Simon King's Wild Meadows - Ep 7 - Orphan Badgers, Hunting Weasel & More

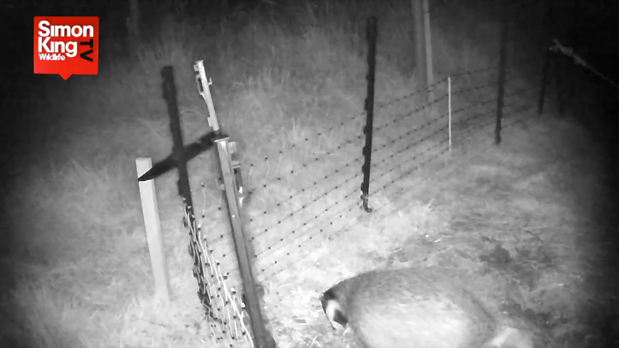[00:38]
Since they came we've been looking after them but they've been contained by the electric fence around the artificial set. Just yesterday we took that electric fence down and so now they are living
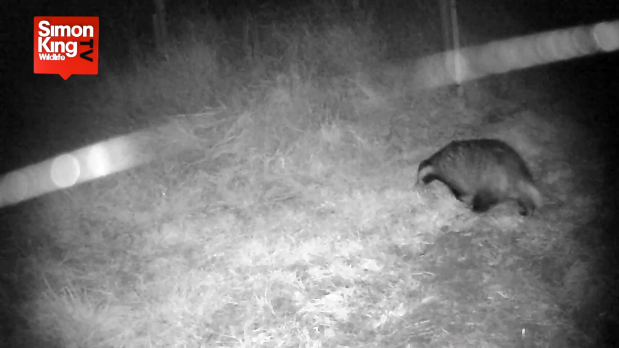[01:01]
You can watch them on our live cams.
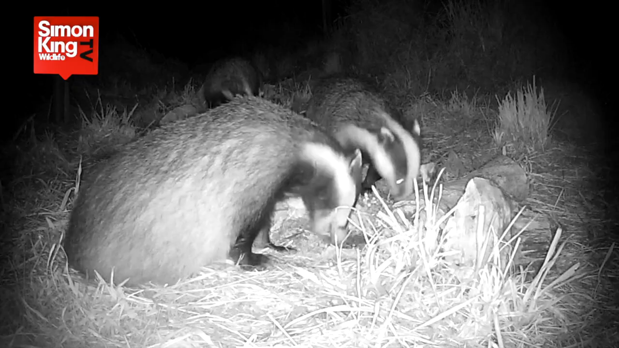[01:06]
We'll have a camera featuring their feeding station and also of course the cameras in the set. You don't always see them in the set because sometimes they're hiding in the burrows but do go on the live cams and enjoy. Now in addition there's been lots going on here with the otters.
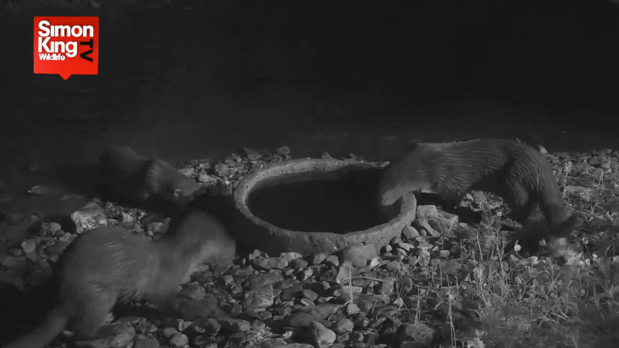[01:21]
They've been visiting the river and the feeding station on the corner of the river almost every night but on this occasion this I think is one of the cubs who was swimming on its own came to check out the
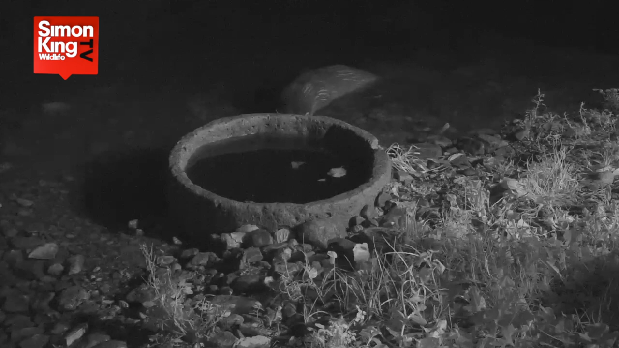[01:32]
feeding basin where we sometimes flick bits of fish but instead found natural prey. A crayfish that was almost certainly attracted to the smell of fish around the feeding station.